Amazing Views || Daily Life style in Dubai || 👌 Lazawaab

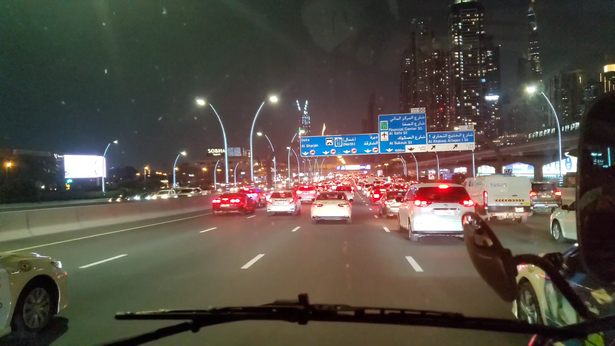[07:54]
वेलकम बैक सो अभी मैं फिलहाल वापस घर की तरफ आते हुए सुबह का जो नज़ारा था इसी रोड पे इसी सेक्साइड रोड के ऊपर कितना
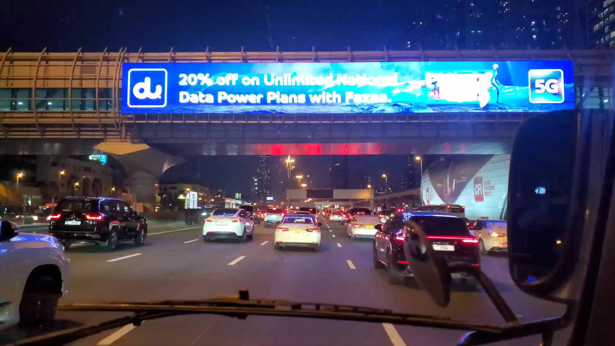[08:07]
शानदार कितना खुला खुला था अभी देखो कितना ट्रैफिक है मैंने बोला था ना इतना वन ऑफ द बिगेस्ट रोड ट्रैफिक और सामने दिख रहा बुर्ज खलीफा